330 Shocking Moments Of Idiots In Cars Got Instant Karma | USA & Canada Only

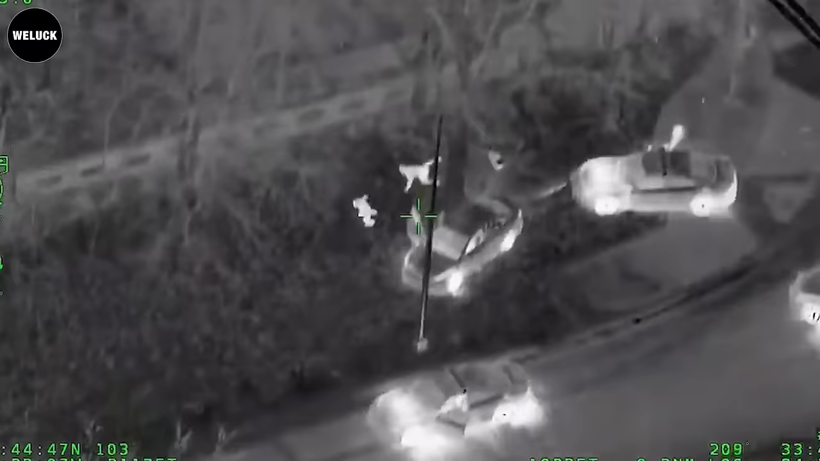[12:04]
Hey, Brian, the driver is going to be bailing southbound on location. We have the driver right there. I think he was just on his phone. Don't be like that again, my friend.
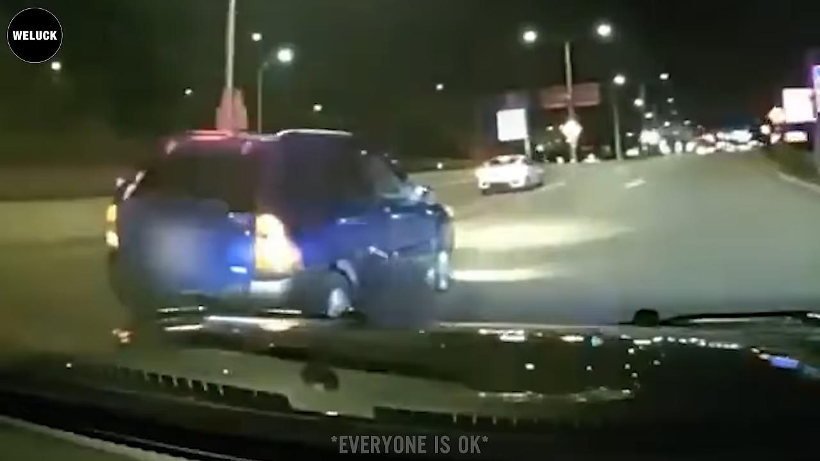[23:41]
West Dallas police officer was able to perform a pit maneuver to end the pursuit. Congressman West Dallas, what's the reason for the...